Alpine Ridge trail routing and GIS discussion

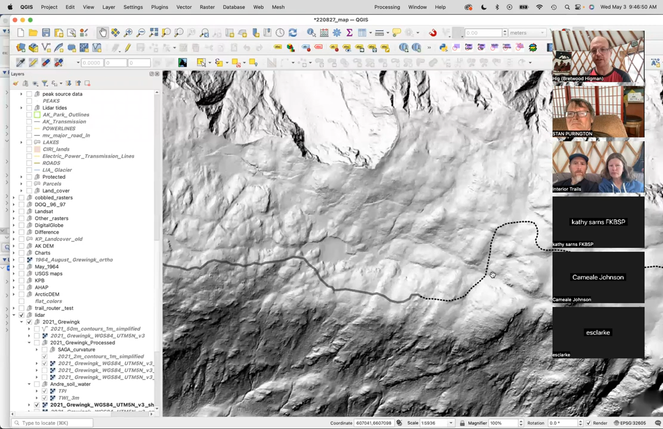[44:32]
I know most of you are familiar with this, so I'm not going to go into much detail about what this is, but if we just kind of accept this as a map of the surface of the Earth, that this one has a resolution each. So if I zoom way in and you can see the pixels, each pixel is 1 meter by 1 meter. So that's the resolution we have here. It will tend to have some artifacts. It's not a perfect representation of reality. If you get especially to thick brushy areas, it will start registering brush as bumps in the terrain that aren't real, but it's pretty good.
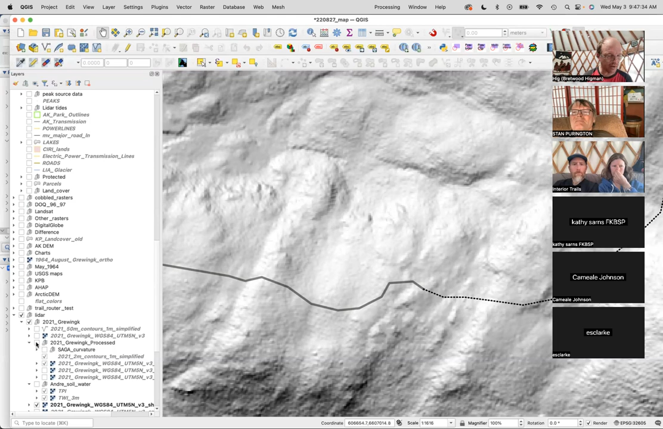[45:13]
It's a pretty good data set. Viewed like this, it's nice to look at, but there's a lot it doesn't show you. And the way I've mostly been looking at it is adding contours. So these contours in white here are every 2 meters.
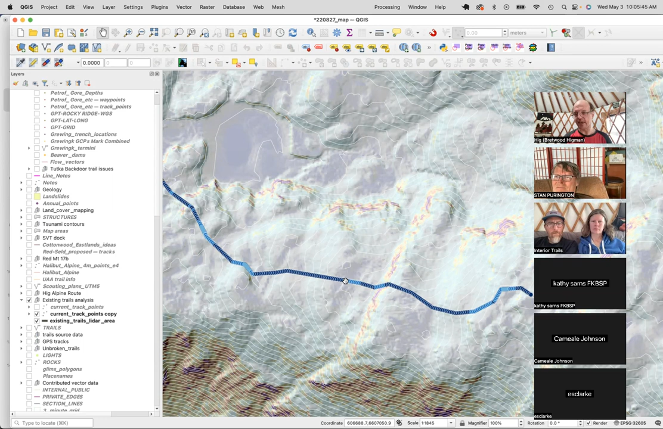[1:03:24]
It's a little bit smoothed, so it's not actually just a literal measurement every 5 feet off the LiDAR, because there is all of these little terrain perturbations that are really bits of vegetation or just noise. They create like incredible, you know, short grades. So what I did is I went every 5 feet, but then I smoothed it over, you know, over some distance along the trail. And I kind of came up with my own category.